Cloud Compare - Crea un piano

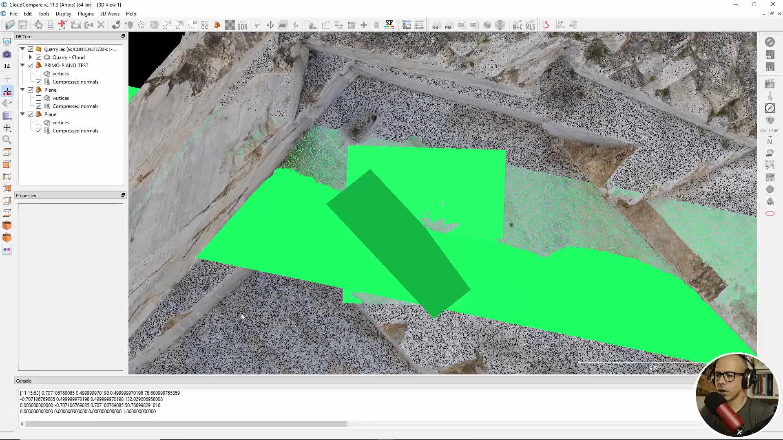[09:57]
Ok, quindi lui mi ha generato un piano che è un rettangolone e
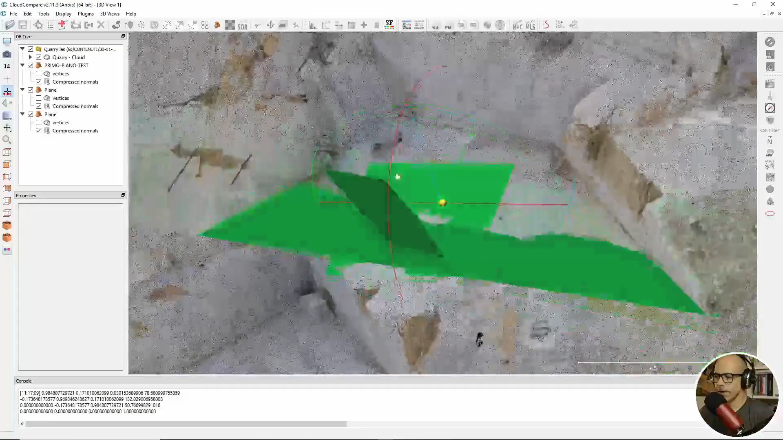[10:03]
vedi che fondamentalmente ha tenuto la posizione in termini di centro, ha cambiato l'orientamento,
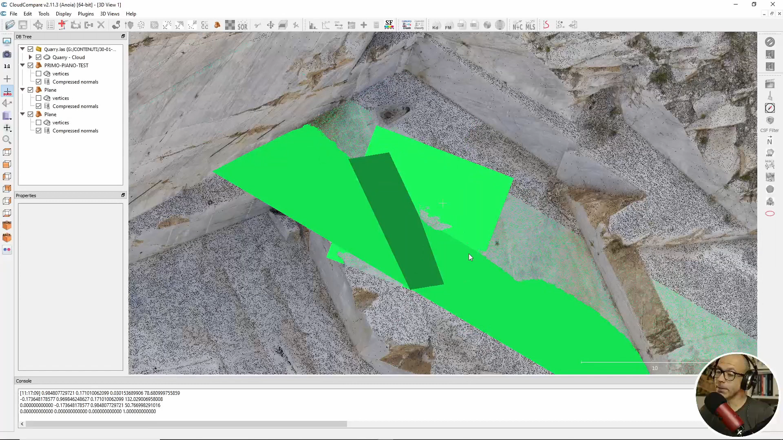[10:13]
ha cambiato l'immersione, ha cambiato l'inclinazione rispetto al piano orizzontale.
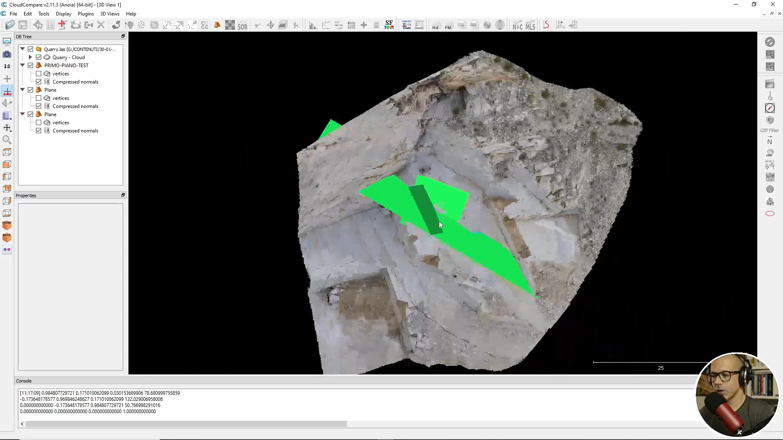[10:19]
Questo è un modo per creare un piano, diciamo con il controllo degli strumenti che hai e dell'informazione che hai, se tu conosci la Deep e la Deep Direction, esempio di una giacitura in una parete rocciosa e ci vuoi costruire un piano sopra, puoi cliccare in corrispondenza di quello che sarà appunto il centro del piano e puoi generare un piano corrispondente a quella giacitura per avere una sorta di ricostruzione tridimensionale, più o meno approssimativa, ma mi fermo qua perché non è il mio campo,
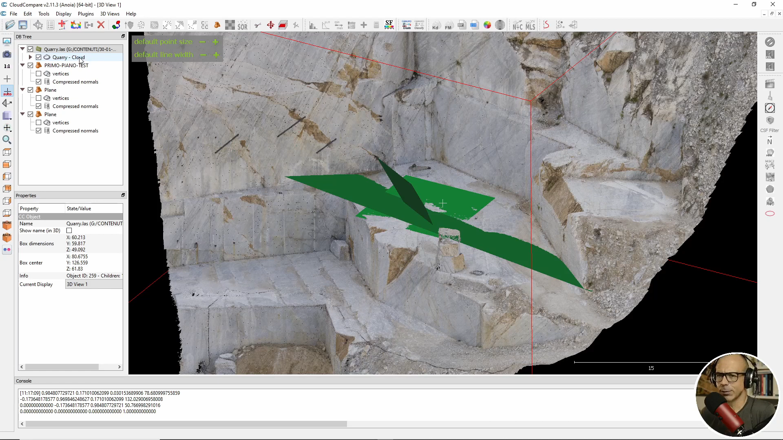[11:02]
di quella che potrebbe essere la giacitura all'interno anche dell'ammasso roccioso. Vediamo che cosa succede invece. Torniamo qua Edit e seleziono la nuvola dei punti e proviamo a vedere che cosa succede quando io gli chiedo di fare un Fit Plane. Devo selezionare una nuvola di punti, Plane, Fit Plane. Allora in base alla nuvola di punti selezionata il software farà del suo meglio per cercare di fittare,
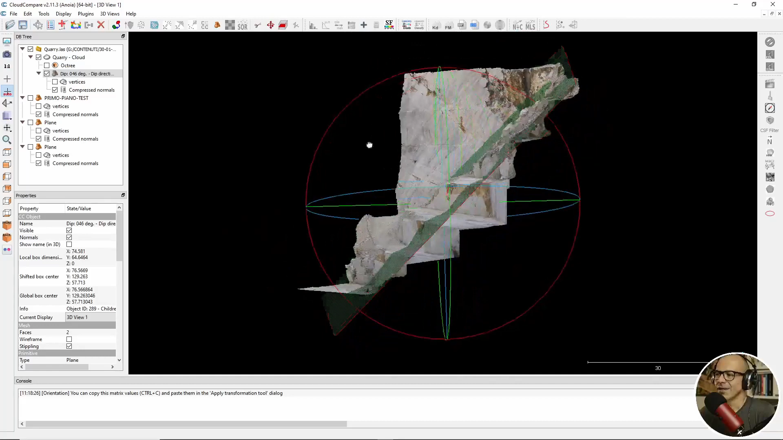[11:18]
fitting proprio, di ricostruire con la migliore approssimazione possibile un piano sulla base dell'elemento tridimensionale di nuvola di punti che lui ha trattato, che lui ha considerato perché è quello che gli ho dato io in termini di riferimento. Aggiunge, vedi che questo è il piano che lui ha cercato di fittare, questa cava è abbastanza complessa da poter essere fittata con un piano, però immaginati un versante molto esteso.
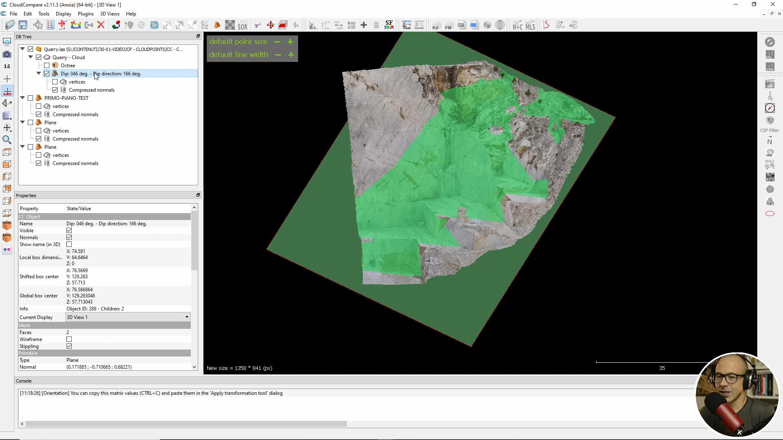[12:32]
te la mette all'interno, te la mette come figlio dell'elemento che è stato fittato e ti dice, però, ti dà già delle informazioni interessanti che sono guarda io ho fittato questo piano che ha una Deep di 46 gradi e una Deep Direction di 166 gradi, ti dà le informazioni.
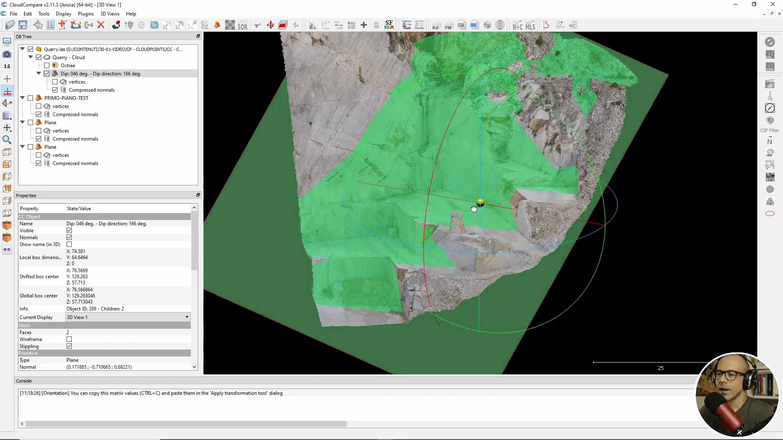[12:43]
È chiaro che poi tu puoi parzializzare la nuvola di punti se vuoi e fare un Fit localizzato, per esempio, ammettiamo che io voglia fittare un piano in corrispondenza di questa parete di cava, questa parete che mi verrebbe da dire verticale ma in realtà non è verticale perché in questa zona un po' la verticalità si perde. Allora che cosa potrei fare?
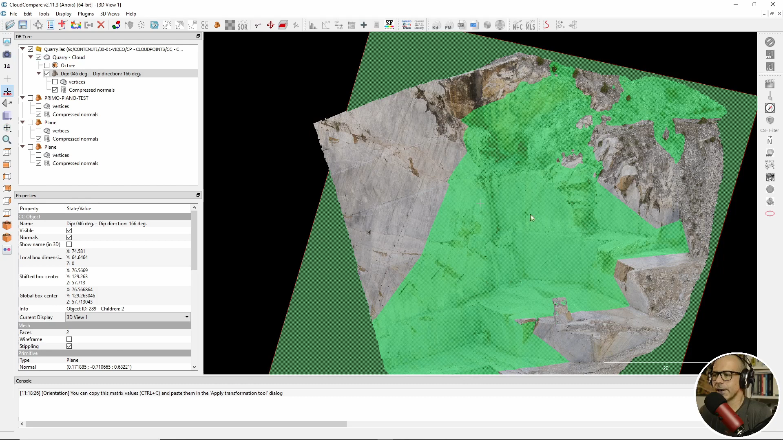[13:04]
Intanto questo piano, questo elemento, lo spengo, prendo la mia nuvola di punti e la ritaglio, quindi faccio una parzializzazione della nuvola di punti. Magari prima ci faccio una copia in modo tale che l'originale è sempre salva. Ritaglio questa nuvola di punti in corrispondenza del limite che per me è ok in termini di fitting, creazione di questo nuovo piano che fitta un po' tutto quanto.
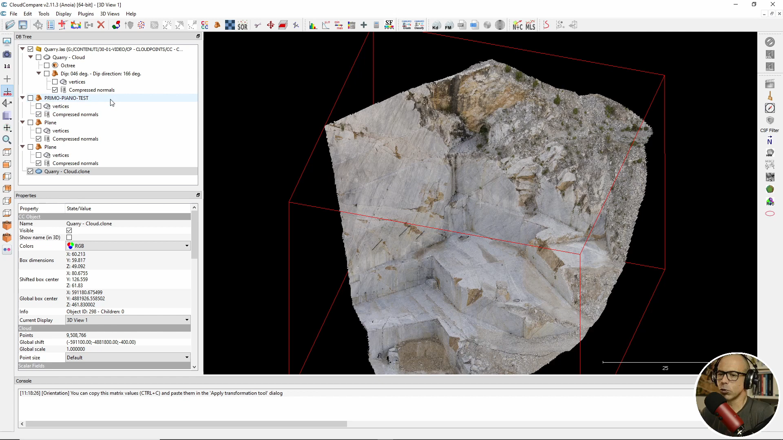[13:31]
Allora utilizzo lo strumento di segmentazione e quindi mi ritaglio la nuvola di punti in modo tale da tenere dentro soltanto quello che mi serve da far fittare al software,
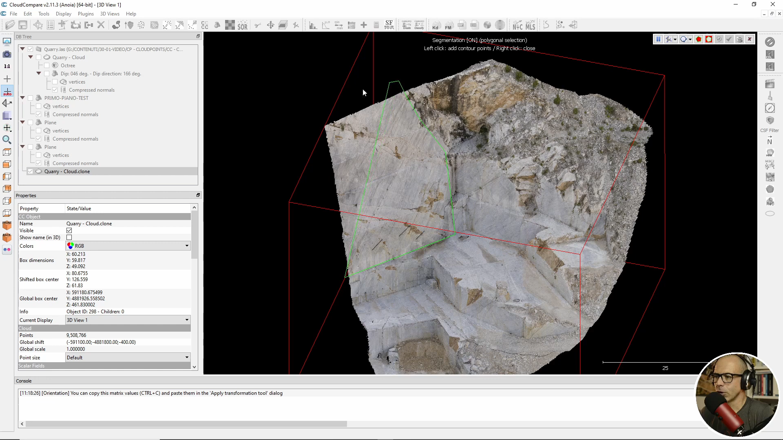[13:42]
quindi faccio un segment in, Cloud Compare mi divide la nuvola di punti, ho la parte che è rimasta, la parte che mi interessa.
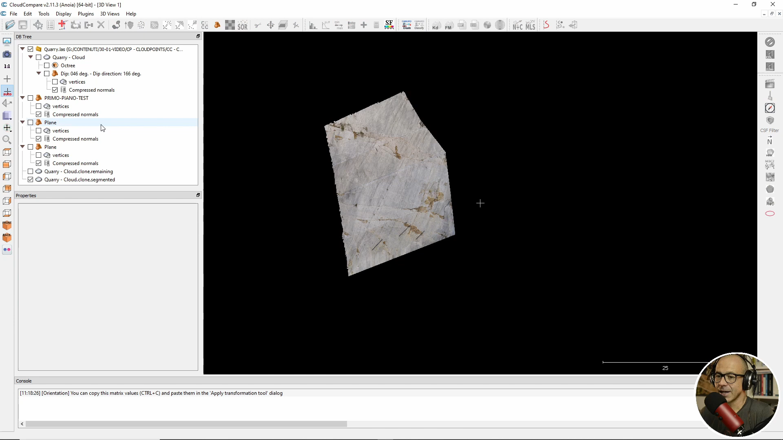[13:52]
A questo punto se io faccio seleziono la nuvola di punti, edit, plane, fit, ma lo puoi fare anche tramite tool,
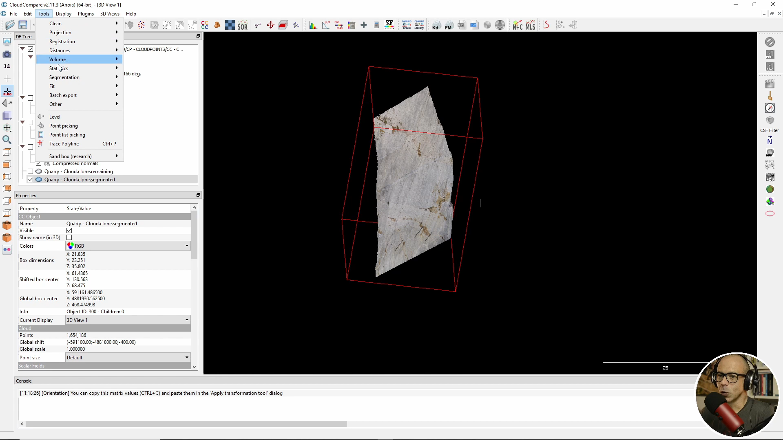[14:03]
fit, plane, è la solita cosa,
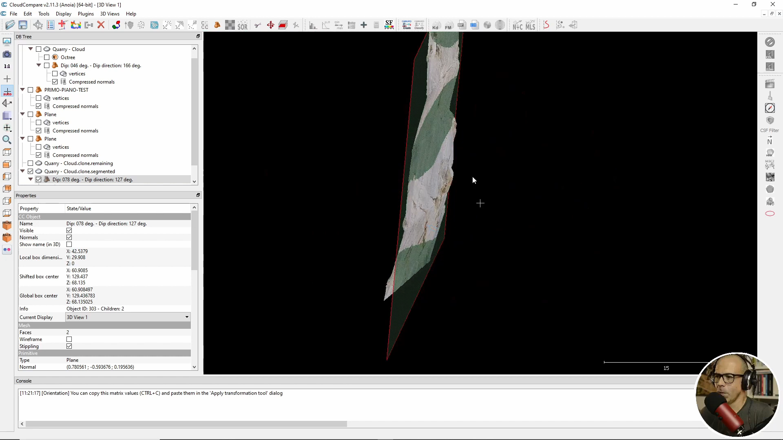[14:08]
lui crea un piano che ha delle caratteristiche ben diverse rispetto al piano precedente che ha affittato precedentemente perché ha una nuvola di punti di riferimento molto diverso. Non è un piano verticale, è un piano che ha in questo caso una Deep di 0,78, di 78 gradi e una Deep Direction di 127 gradi. Se fosse stato verticale sarebbe stata una Deep di 90 gradi.
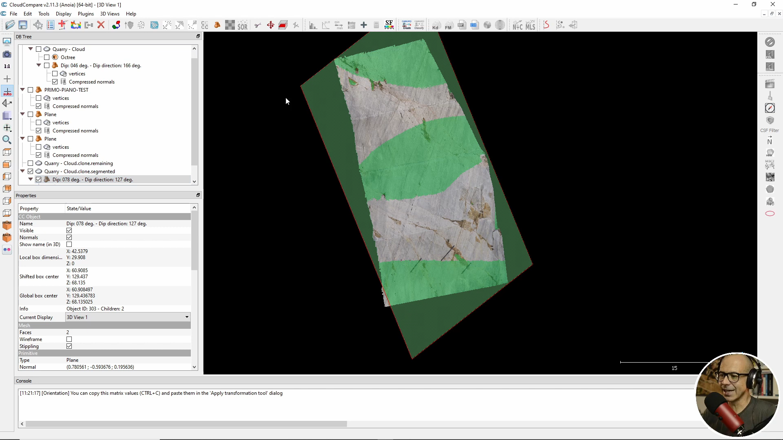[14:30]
La stessa cosa la potremmo fare ad esempio su un piano orizzontale e poi ti faccio vedere anche un'altra opzione che è interessante per quanto riguarda lo strumento piano legata alla creazione di nuovi elementi, nuovi punti all'interno di Cloud Compare.
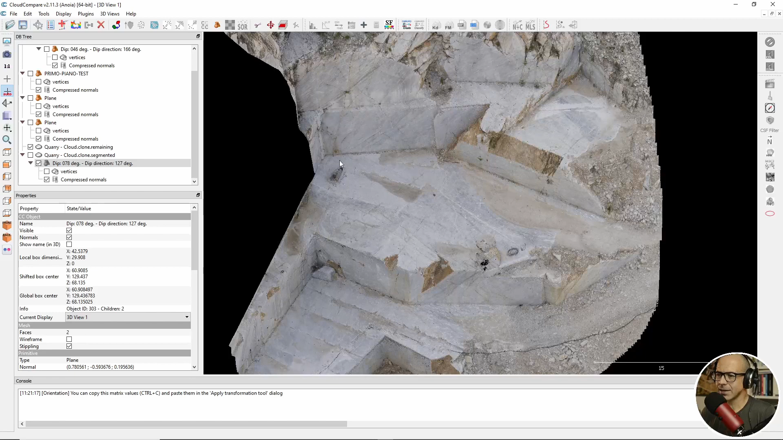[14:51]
tanto a me interessa ad esempio isolare questa parte di nuvola e fittare un piano che approssimi nel miglior modo possibile questa parte di nuvola.
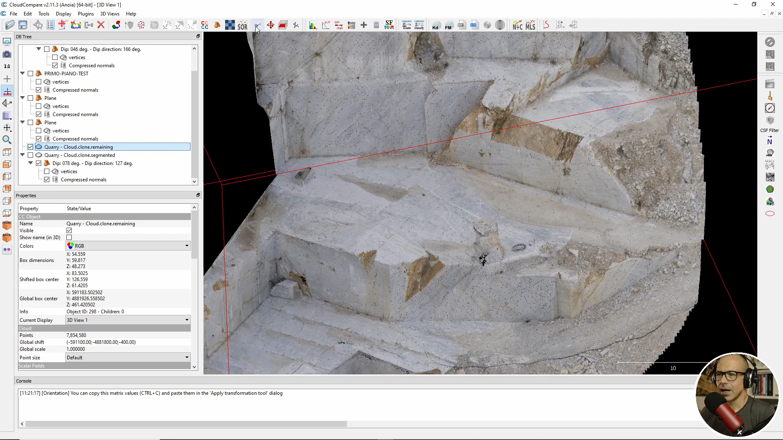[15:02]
Quindi seleziono la nuvola, rilancio lo strumento di segmentazione e faccio una delimitazione di quella che è l'area che vorrei venisse affittata dalla software. Tengo fuori un attimo questo... mi sono messo in una posizione veramente brutta perché in questo modo taglio la nuvola di punti per cui taglio anche questa sorta di piccolo monolite che c'è in questo piazzale per cui mi metto... rimetto in pausa lo strumento di segmentazione e lo rilancio mettendomi in modo tale da poter vedere bene tutto
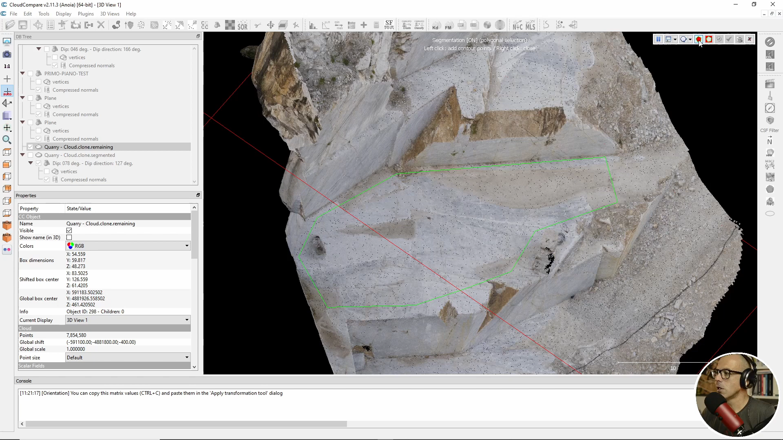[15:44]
quello che ritaglio senza dover intersecare niente che mi possa dare fastidio anche se probabilmente avrei dovuto fare un paio di step nel processo di segmentazione. Segmenting, ok adesso ho questo piano, c'è ancora questo elemento qui,
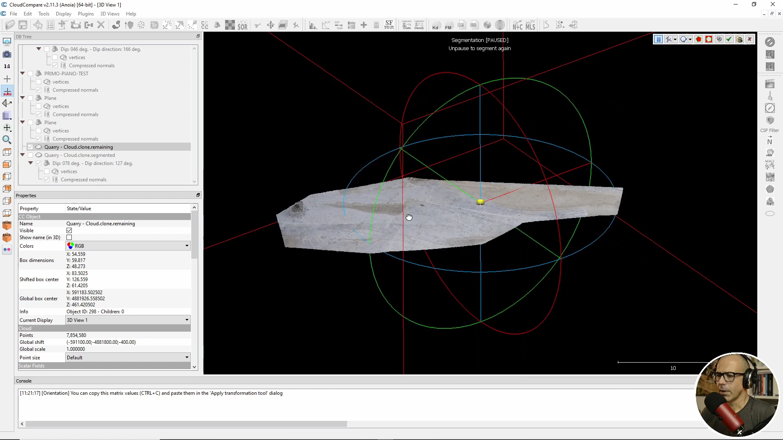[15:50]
vai teniamolo, vediamo che cosa succede, vediamo come si comporta il software quando gli chiedo di fittare un piano su questa nuvola di punti quindi spengo la nuvola di punti che non mi interessa,
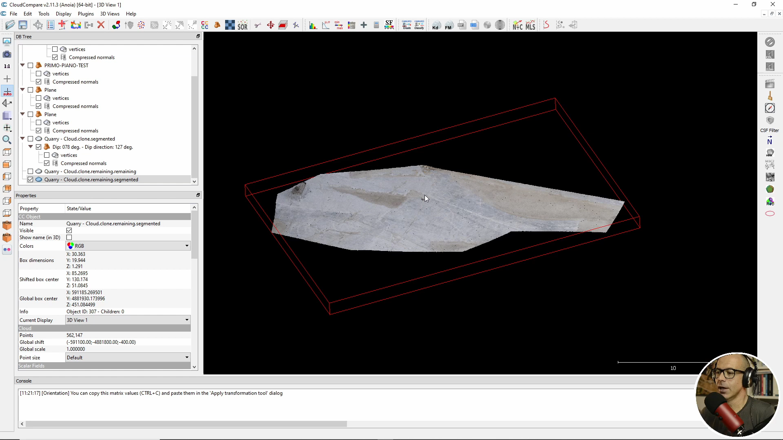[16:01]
lascio soltanto accesa la nuvola di punti di cui voglio avere il fitting in termini di piano, la seleziono, edit, plane, fit e lui è affittato il piano.
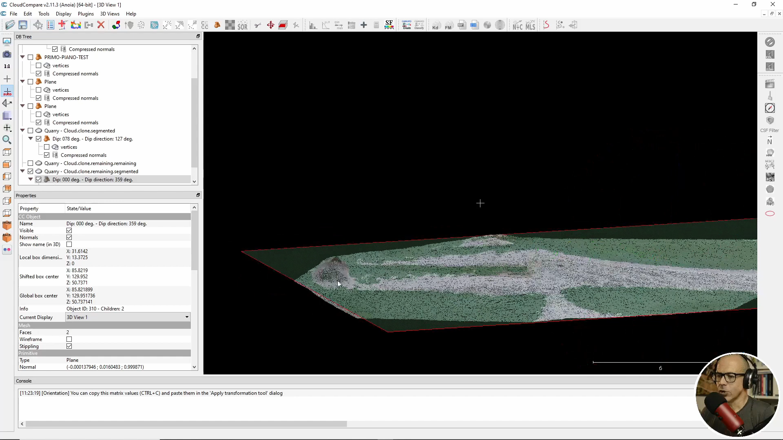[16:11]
Questo elemento evidentemente l'ha considerato come giusto che sia poco significativo in termini di... anche se si alza un po' dal piano della bancata è poco significativo in termini di...
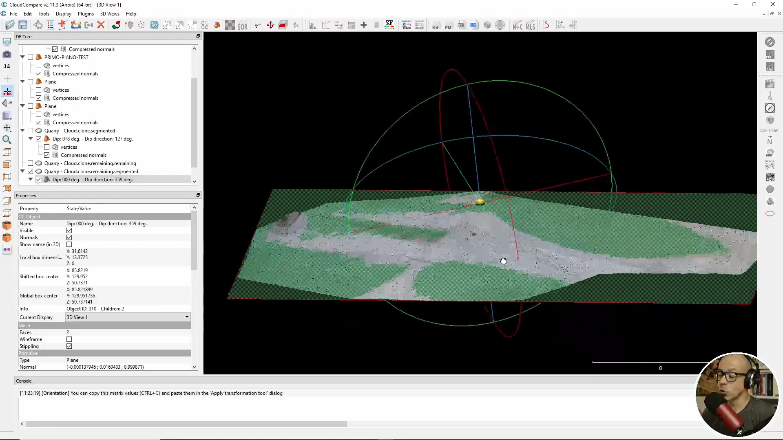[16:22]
sul totale dei punti di questa nuvola di punti ha generato questo piano dove la deep è 0, vedi questo è un piano che per lui è un piano perfettamente orizzontale
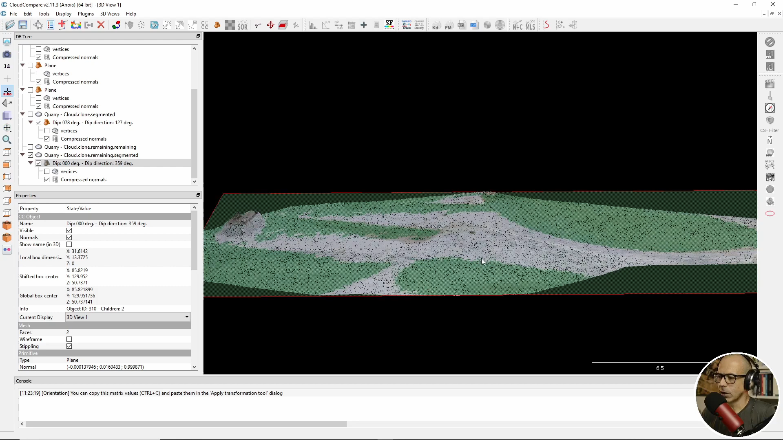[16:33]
anche se i punti della nuvola stanno un po' sopra, un po' sotto rispetto a questo piano la deep direction è 3,59 quindi quasi 3,60. in questo caso, nel caso di fitting, non c'è da preoccuparsi sulle dimensioni del piano perché lui automaticamente individuando i contorni, i limiti della nuvola di punti genera un piano dove le dimensioni sono tali da poter abbracciare da includere tutti i punti che contengono una nuvola.
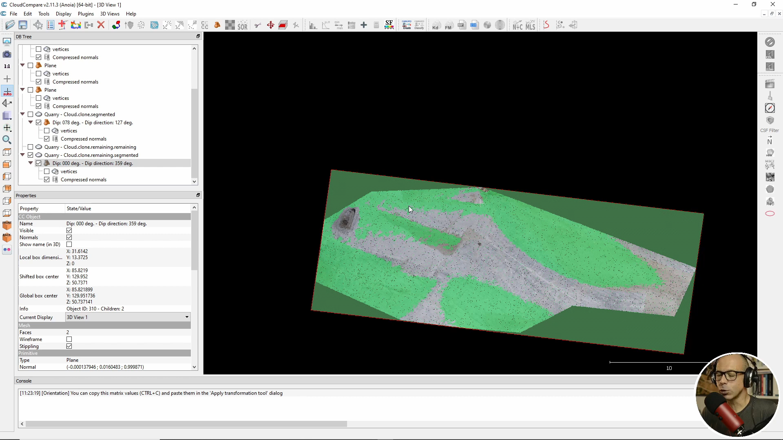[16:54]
Una volta che hai creato un piano però c'è l'opzione dentro cloud compare di generare una nuvola di punti a partire da questo piano allora facciamo così
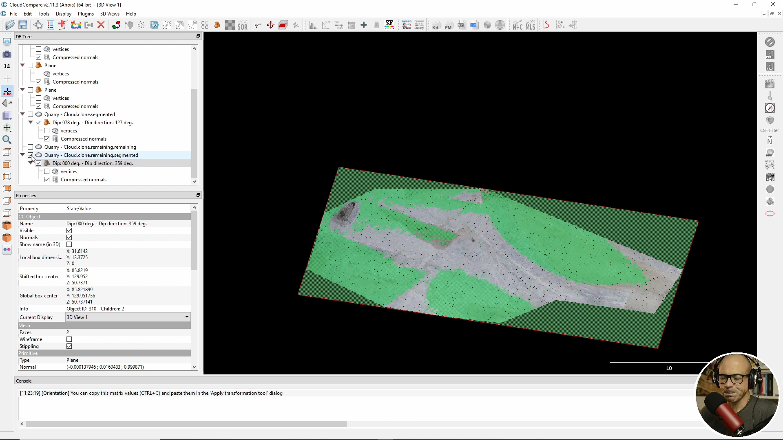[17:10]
siccome questo piano è un figlio di questa nuvola perché è stata affittata da questa nuvola ma non è legata, quindi non è vincolata,